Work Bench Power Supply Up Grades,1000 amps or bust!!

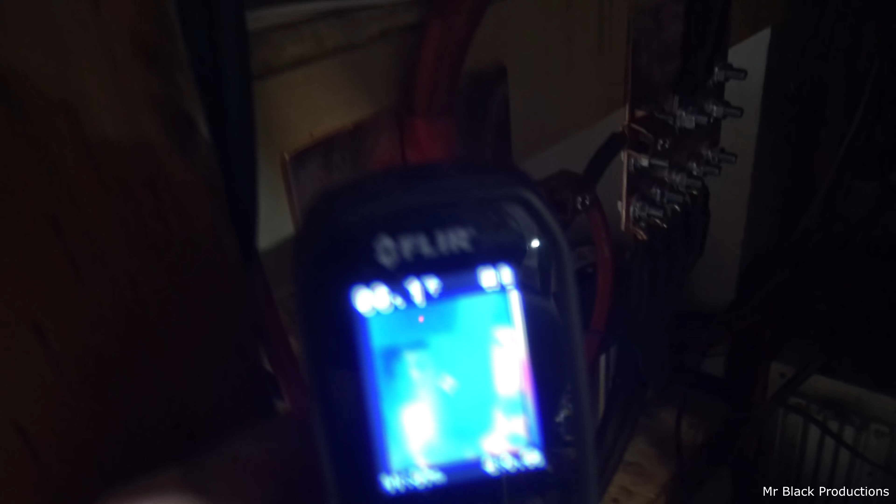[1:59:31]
And what you're seeing as hot spots is actually just infrared reflections.
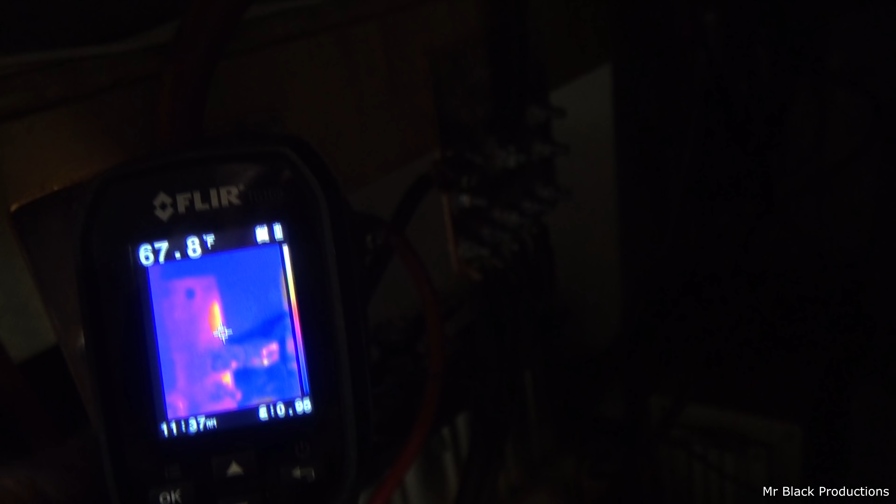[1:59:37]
On screen: spot 67.8°F
There's absolutely nothing hot down here whatsoever.
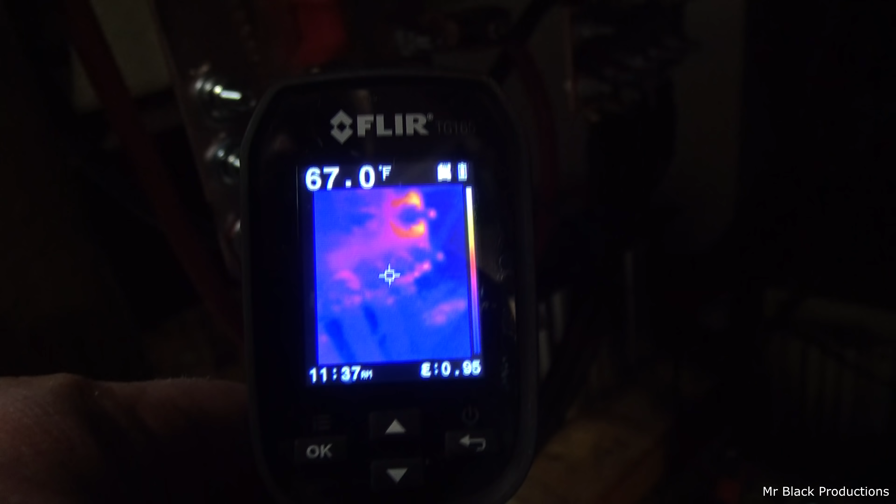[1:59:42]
On screen: spot 67.0°F
So you actually go straight on it.
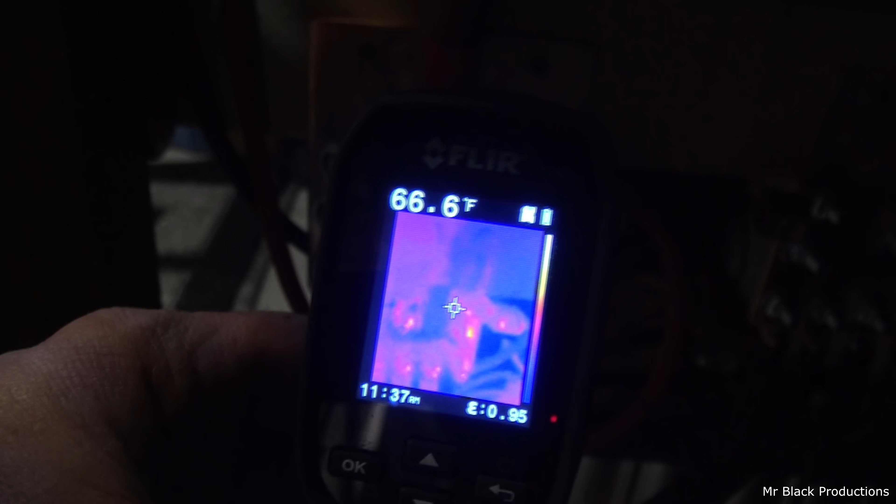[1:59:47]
On screen: spot 66.6°F
There's no heat. No heat.
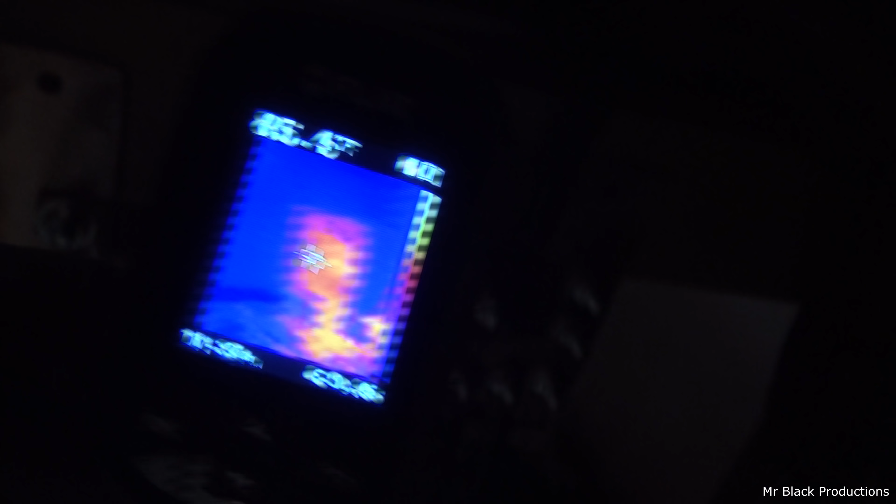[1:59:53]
More infrared reflections. Straight on it, no heat.